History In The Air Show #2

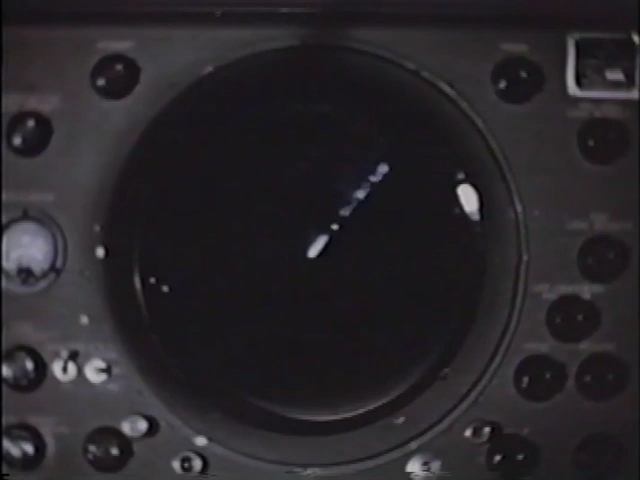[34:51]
When the flight has been directed to the approach course, it is turned over to the radar monitor for final approach. Radar to Eastern, you're approaching the ILS course.
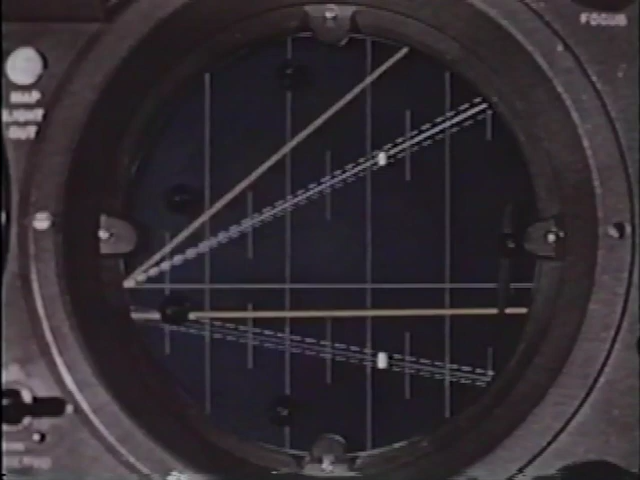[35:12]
Etched right on the scope is both glide path and localizer, and any deviation can be detected and measured in feet. You are 4 miles from the end of the runway, 200 feet to the right, of course, but correcting nicely.
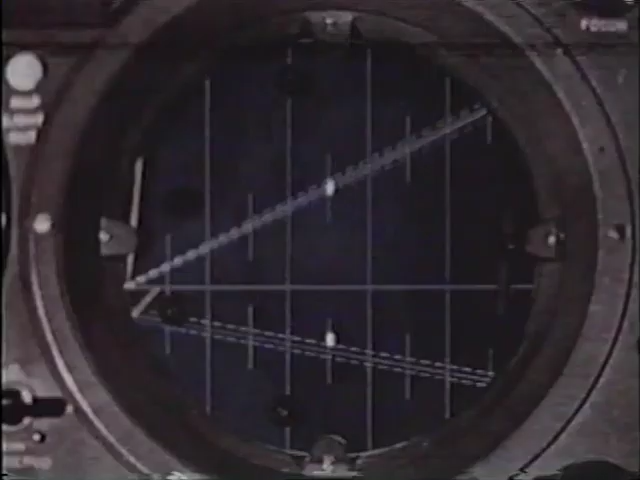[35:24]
Your glide path is good. You are 3 miles from the end of the runway.